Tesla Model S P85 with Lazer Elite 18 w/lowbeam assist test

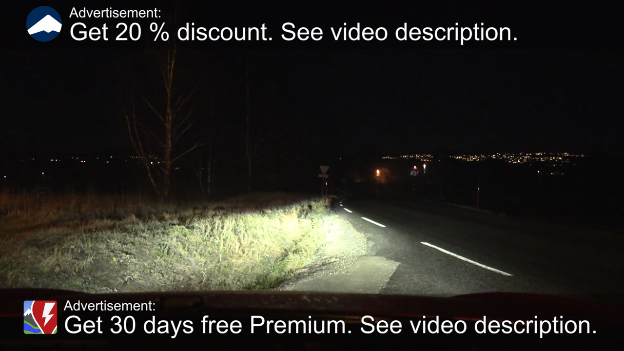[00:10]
We are now sitting in a 2013 Tesla model SP85, also known as Millennium Falcon. And in this video, I'm going to show you the latest add-on, which is Laser Linear Elite 18
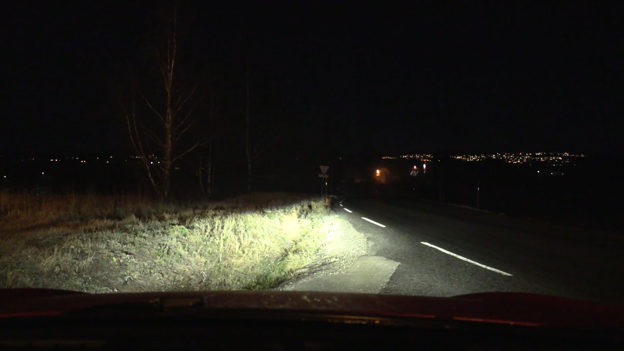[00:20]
LED bar with some smart function, well, assist function, I wouldn't call it matrix, but at least in this stretch here, I'm going to show you first how awesome they are. So let's just get going. Unfortunately, it is a bit wet on the road today, and it's minus one degree Celsius.
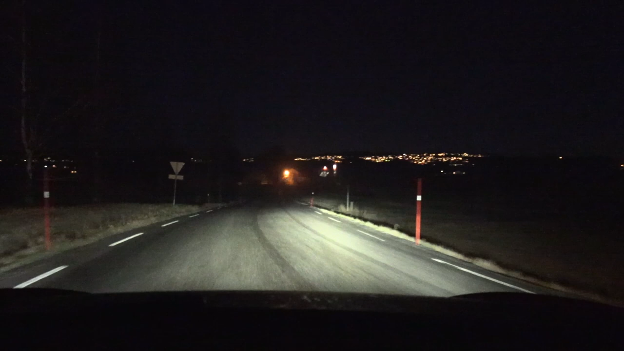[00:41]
So the salt truck just went past me. Could be a bit slippery now. So I have to be careful. But also, I should mention that if you watched the previous episode, the lights, the regular lights, they were about to go bust, and they went bust, or they went kaputt. And I just replaced them, both sides now. The original ones, they are Osram,
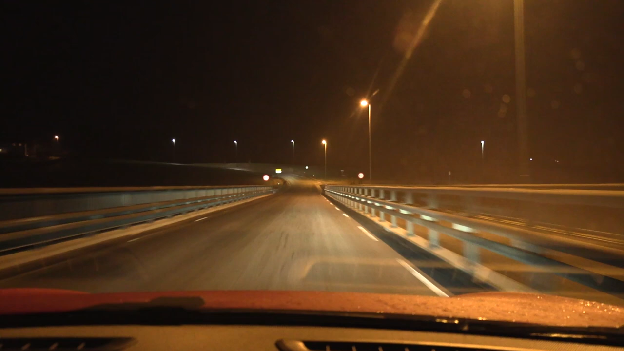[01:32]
So, again, I'm not sure if they are maybe adjusted correctly, or whatever. So I asked, Nasir, he's going to check it out. But either way, you still get an idea of what it looks like. So not too crazy high output.
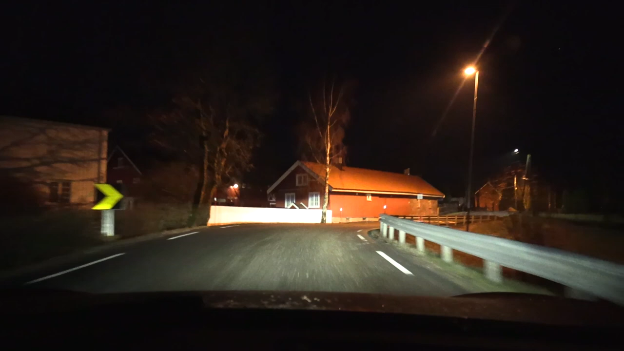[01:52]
And let me see. Okay. Go over here. Now I come to the dark side. So I've set now, I always use manual white balance. I think I set it to 4,200 Kelvin. And you see, okay, we have high beam. And then I have a wireless relay here to turn on the lead bar. All right. Are you guys ready for it?
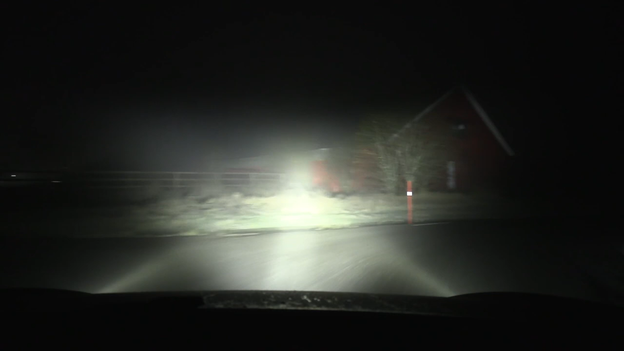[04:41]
So maybe not the best condition to test light. Oh, shit. Uh-oh, uh-oh. Too much fog. Oh, no. Oh, no. This is not good. I was going to show you how awesome they are. And then we have all this fog in the way. Yeah, let me see. What if you turn it off? Yeah, okay. Yeah, you see. You just, you get almost blinded. Dead, dead, dead. But, uh, hopefully we can, yeah, it's kind of clutch.
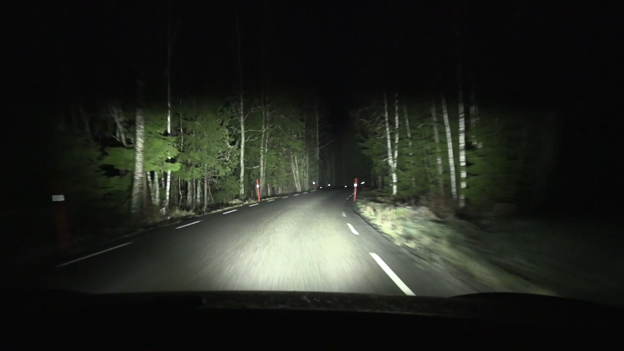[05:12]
There, there, there. There, look, look, look, look. Okay, look here. Okay. All right, let's try again then. So if you do this, and then, okay, maybe, go down a bit. There, there, there. I think that's good. Uh, yeah, yeah. Here, here, you see? Okay. Led bar on, led bar off. Wax on, wax off. Oh, shit.
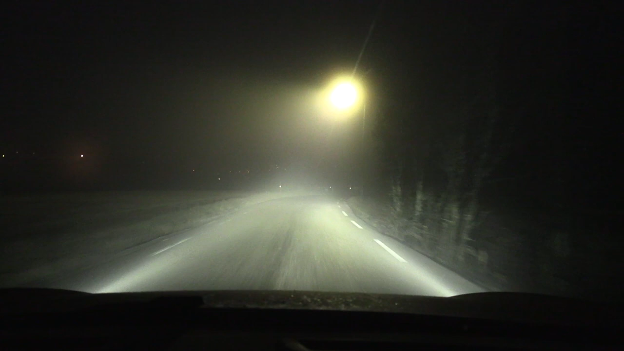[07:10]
maybe it's better to just have, uh, regular, uh, high beam, so at least it's, it's nice for me that I have the buttons, I can disable it if I need to, like now, for example. Uh, but you see, I kind of feel like the, the headlights are misaligned. Okay, there's something coming, or they, they say, oh, okay, the, the, the mother trucker, he's going the other direction now, oh,
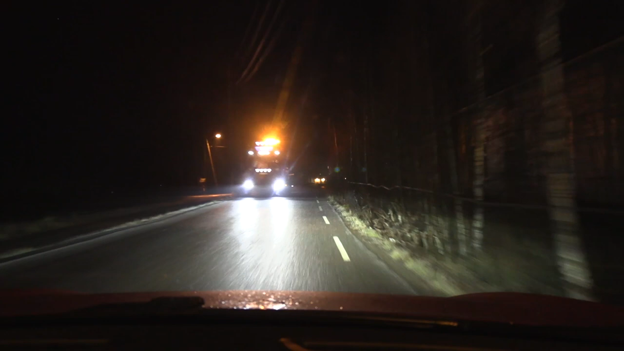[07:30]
I might catch him on the return, no, no, actually, let's see, he's not driving that fast. Oh, yeah, the farm is clear, oh, just like a, just what I need, okay, all right, all right, okay, maybe it's not too, uh, the test is not that bad, uh, screwed up. Okay, we have to try this, all right, on the farm, oh, yeah, right after they went to bed, they are just, uh, you know, checking their phone, reading a book, and then I come and wake them up.
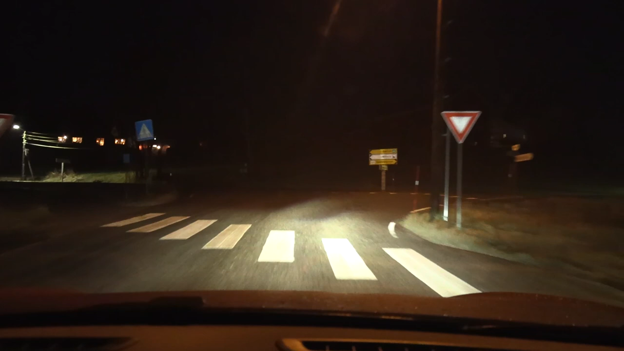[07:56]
All right, let's see, get them, um, ready, all right, so this is done, high beam, and then, boom,
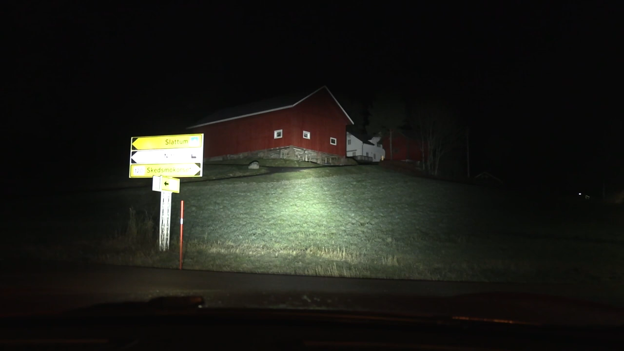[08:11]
oh, oh, shit, shit, shit, shit, okay, okay, and then off, ha, this one, I almost don't bother them, but here, bam, they will, oh, thank you, so, oh, shit, okay, let's go, let's go before they call the cops on me, okay, okay, okay, let me see, oh, I think I need, oh, shit, okay,
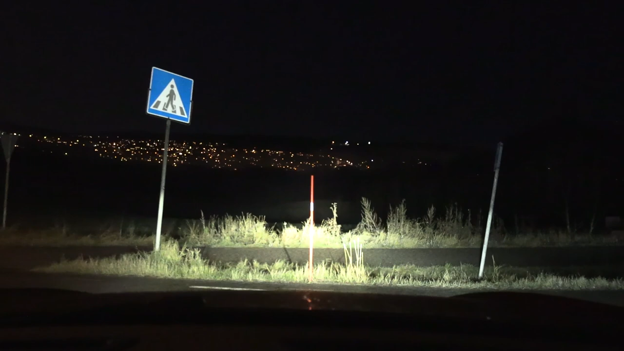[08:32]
all right, so, oh, it's kind of slippery here, let me turn on the head, lead bargain, boom, so, what I noticed, I've been using some lead bar, and over the years, and, um, I feel like, I have less fatigue, when I drive at night, because, when I really have to struggle, to see, what the heck is, that thing, then, I guess I get more tired, I get, oh, yeah, but here, you,
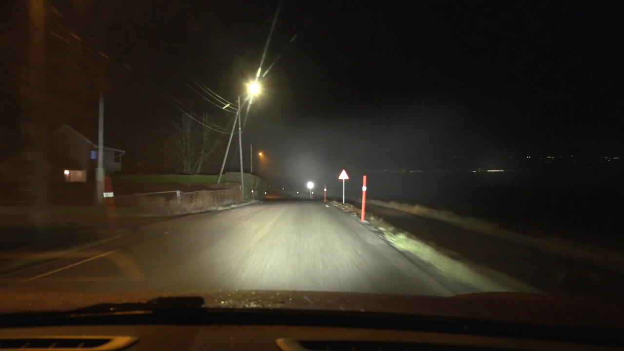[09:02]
you just have so much light, and you almost, you don't have to concentrate that hard, to spot, something, or you're wondering, hey, is that, is that a moose, is that a fox, uh, but, well, unless, we have fog, but, yeah, so, let me see, um, I wonder, I want to try over here, let me see, oh, I have to be careful, okay, you see, in this case, I wanna, you wanna turn off the, the lead bar,
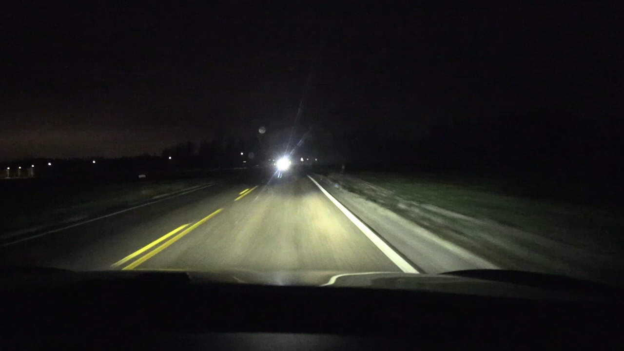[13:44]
wait, maybe it didn't record, it didn't, uh, register my click here, there, there, okay, okay, it briefly comes on, and then off again, um, which I don't like, because even if you have, those adaptive systems on, uh, let's say, Polestar, or something else, even if you turn on the adaptive lights, if there's oncoming traffic, it will not initially flash on,